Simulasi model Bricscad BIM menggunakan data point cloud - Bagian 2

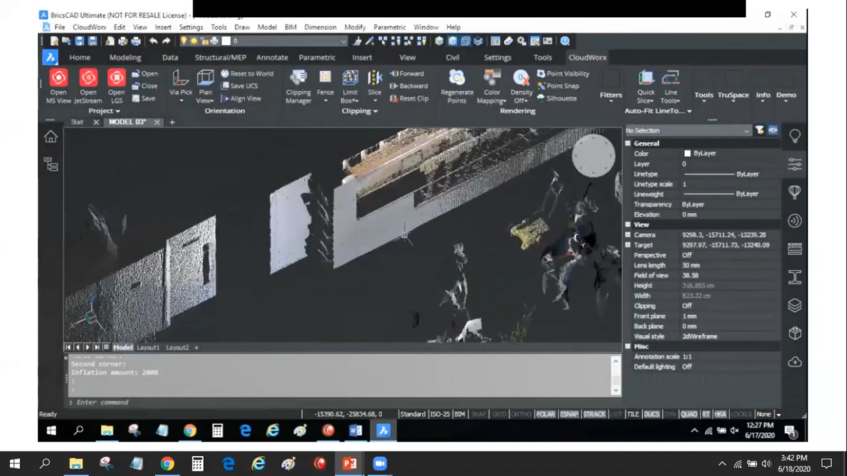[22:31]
Ya, di sini saya langsung menggunakan polisolid aja untuk membuat dinding.
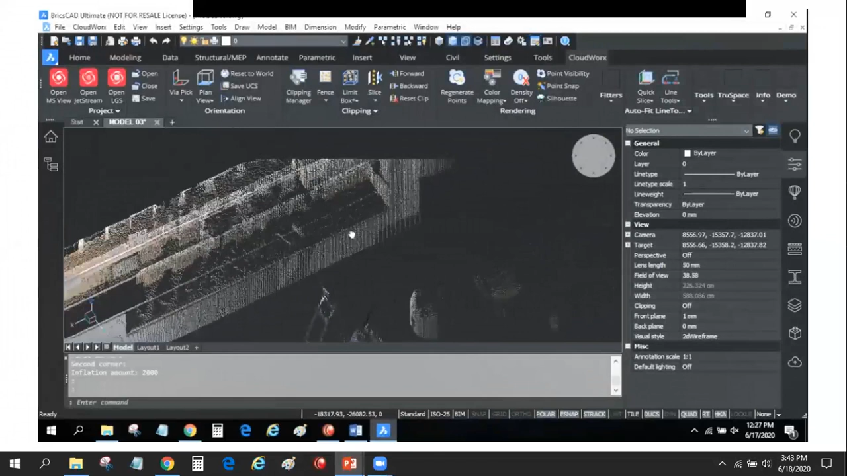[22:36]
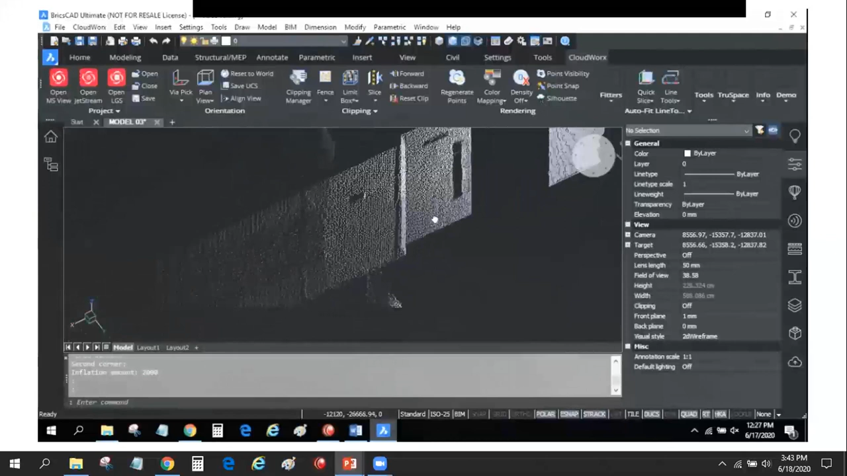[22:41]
Ya, saya pakai polisolid saja. Ketinggian saya set aja, ketebalan dari ketebalannya, maksudnya widthnya saya set ketebalannya.
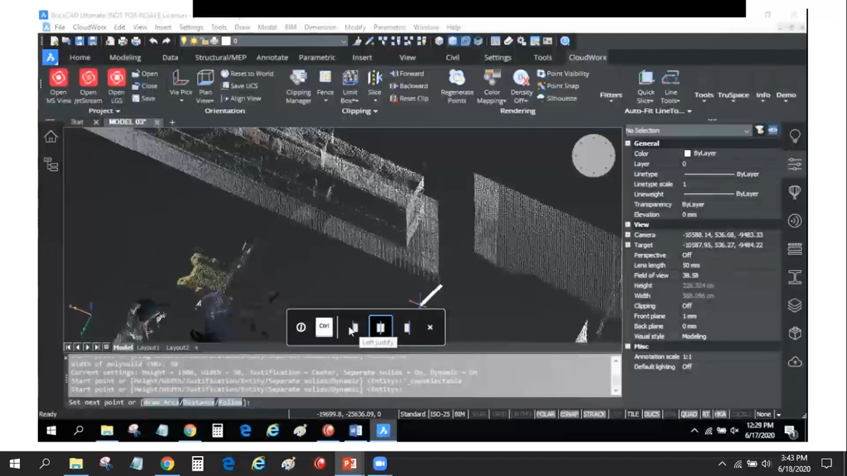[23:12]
Ya, saya pilih justification-nya di kiri, di left.
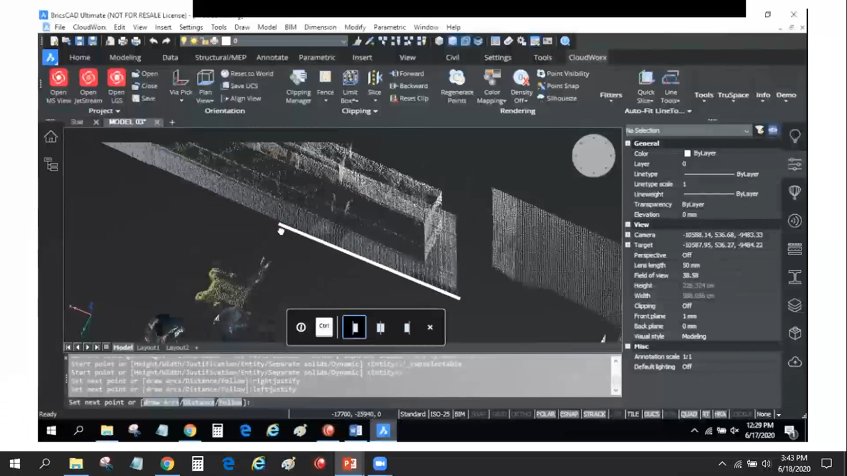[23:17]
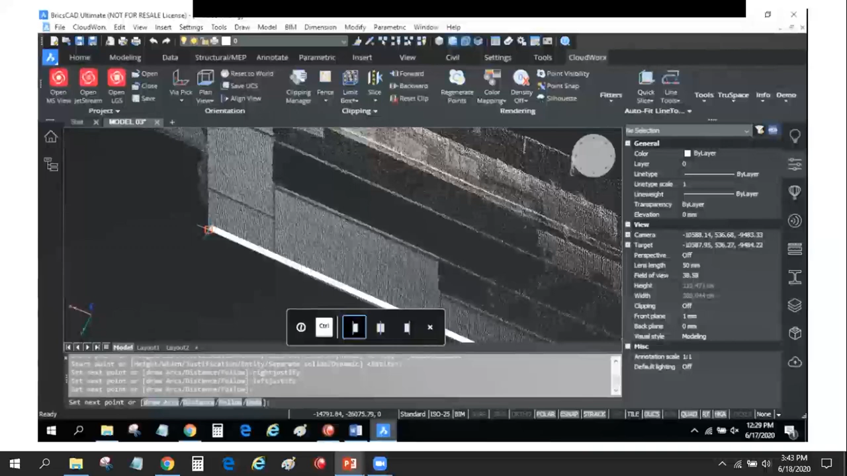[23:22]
Langsung ketinggiannya. Mungkin di layar monitor ada yang kurang jelas terlihat ya, tapi di sini kelihatan.
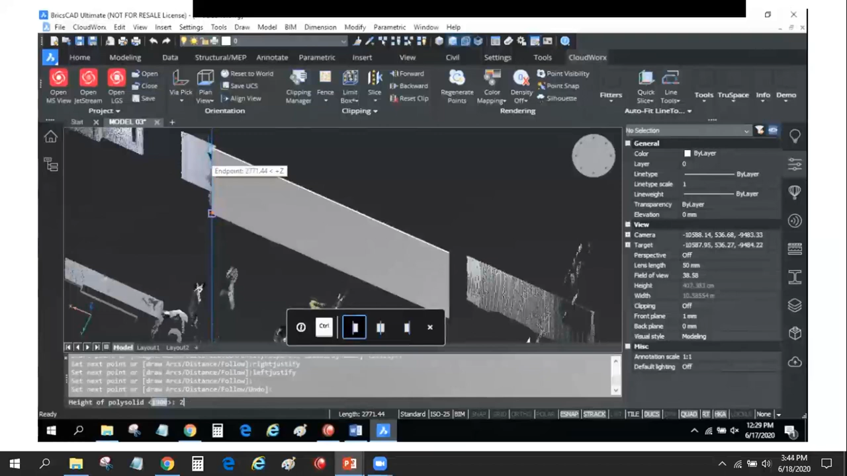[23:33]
Ada beberapa titik mungkin kalau di layar monitor Anda mungkin nggak kelihatan di layar monitor Anda, tapi di saya kelihatan jelas titiknya, snappingnya juga kelihatan jelas.
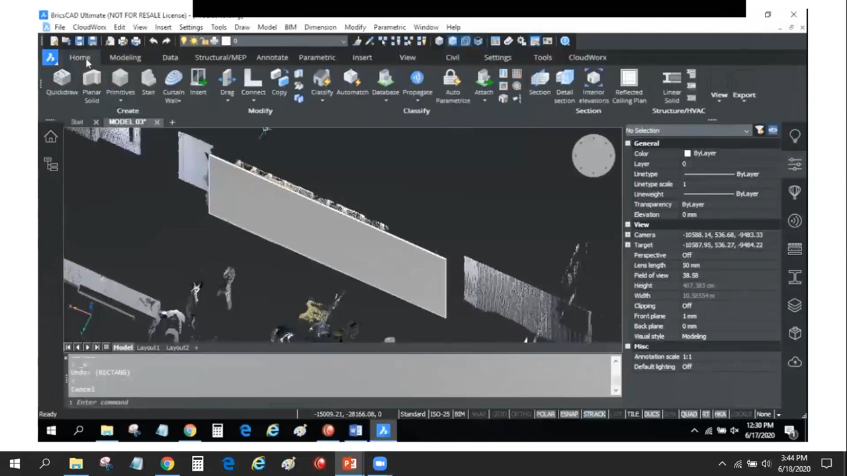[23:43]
Nah, tembok yang sudah jadi saya langsung kategorikan ke dinding. Ya, walaupun yang berisiket ini bisa kategori otomatis,
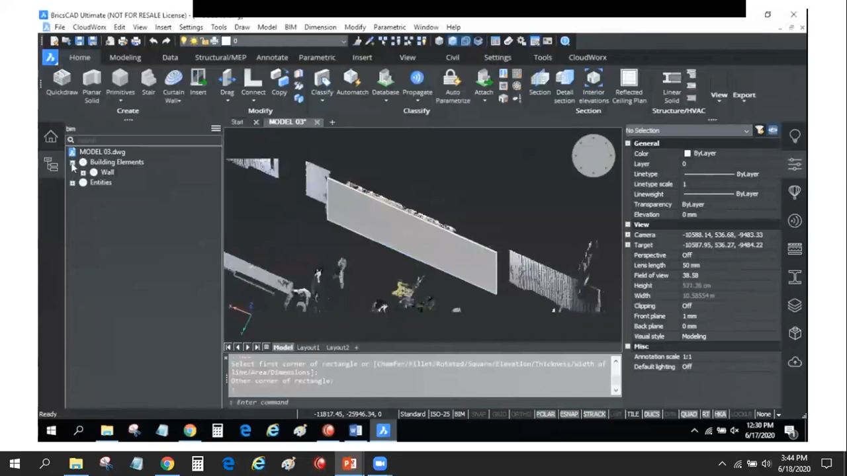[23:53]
tapi di sini saya pakai satu persatu aja untuk penunjukan karena bahwa itu tadi sudah menjadi dinding ya, tadi di tree-nya itu sudah menjadi wall ya.
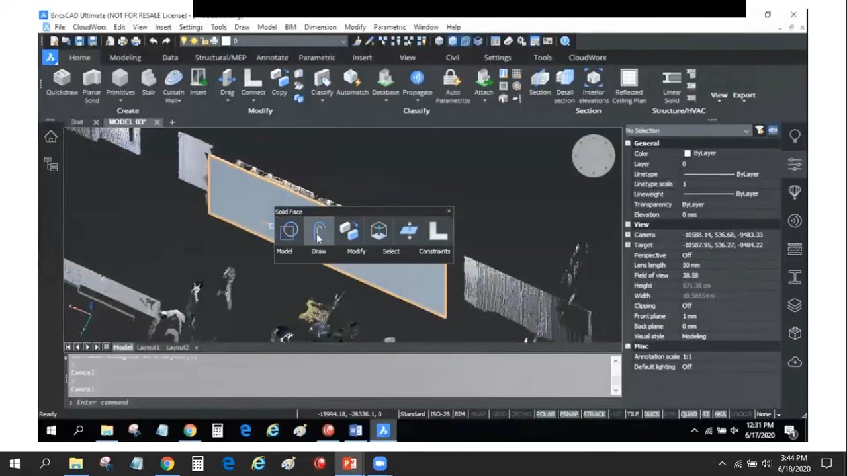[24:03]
Langsung saya olah mungkin dengan offset untuk nanti dijadikan perlubangan mungkin.
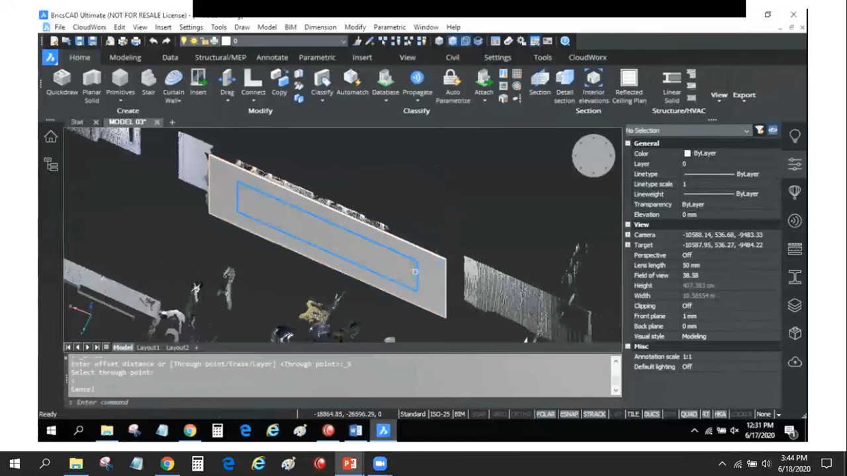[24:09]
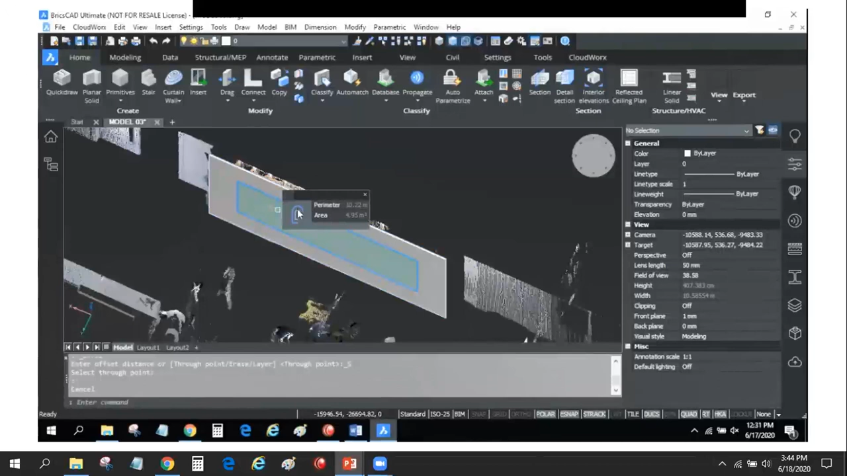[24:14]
Nah, saya bikin perlubangan misalnya. Nah, ya itu contoh aja. Walaupun sebenarnya nggak begitu, tapi ini saya cuma memberikan contoh.
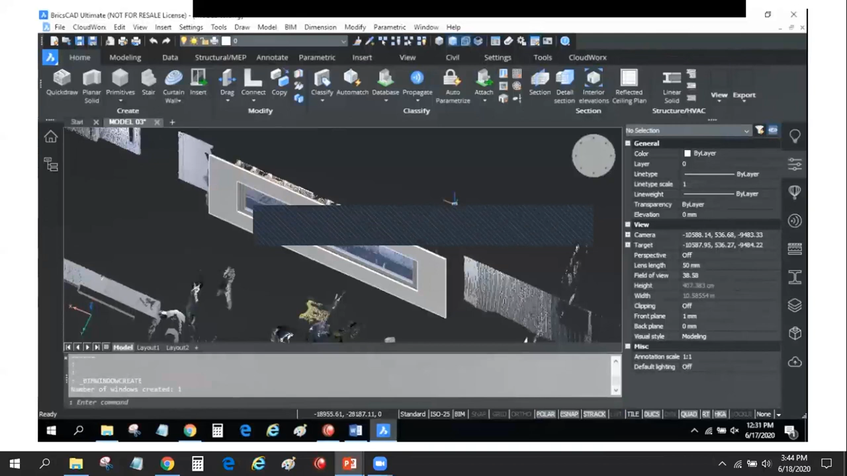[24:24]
Ya. Nah, ini contoh beberapa dinding yang sudah dibuat.
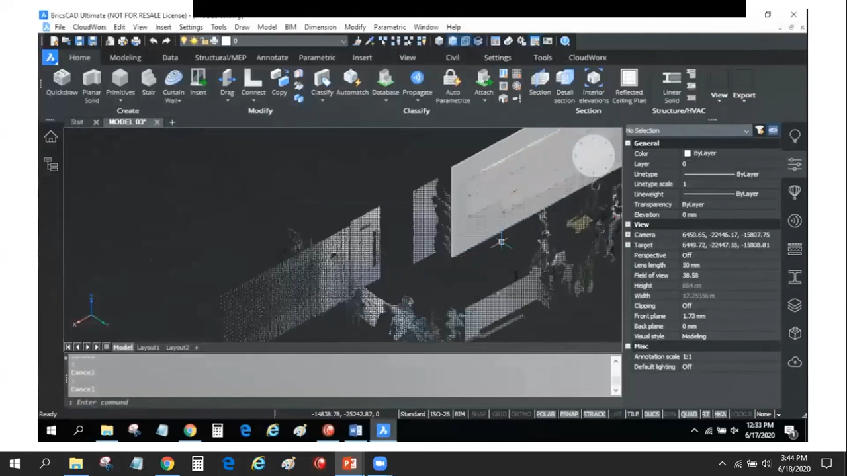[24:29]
Jadi saya langsung lanjutkan ke sebelah sana dan seterusnya.
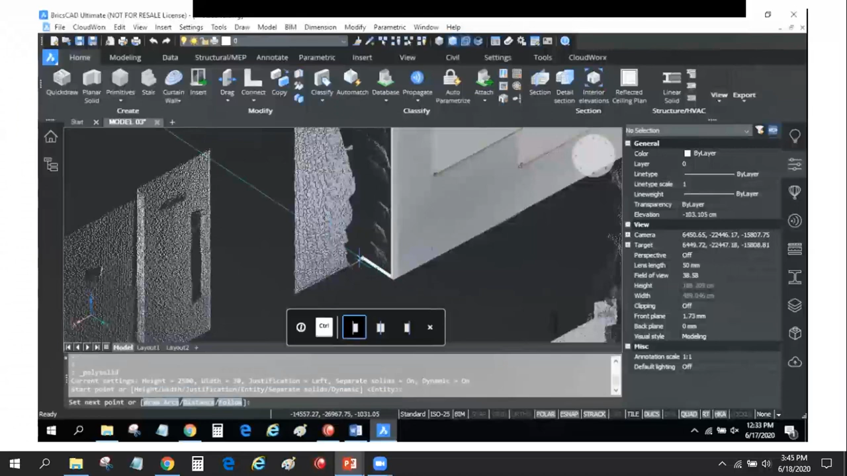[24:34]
Ya, di situ mungkin ada nggak kelihatan titiknya. Ya, dan seterusnya.
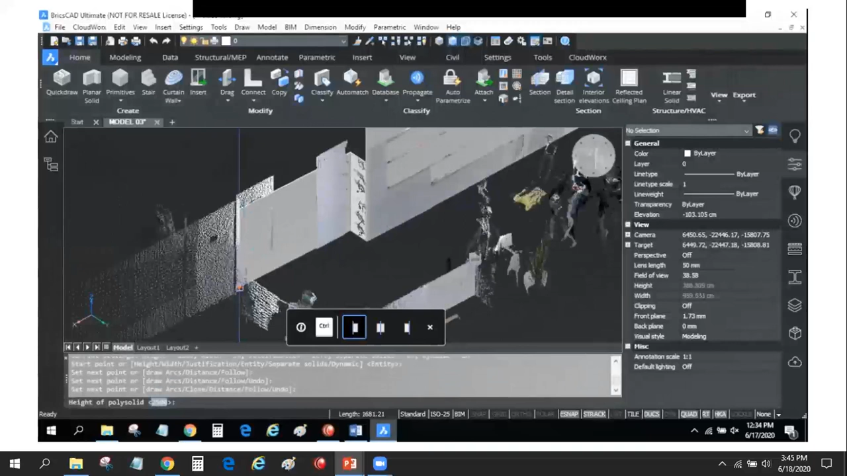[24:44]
Nah, saya langsung singkat ke yang sudah jadi di sini, dinding yang sudah